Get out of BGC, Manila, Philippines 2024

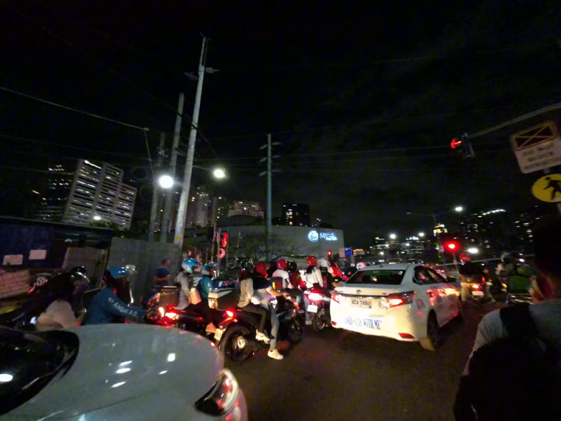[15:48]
Big SM mall with the higher end stores. There's a bunch of other malls in the whole area of BGC. So this road right here is the edge of BGC.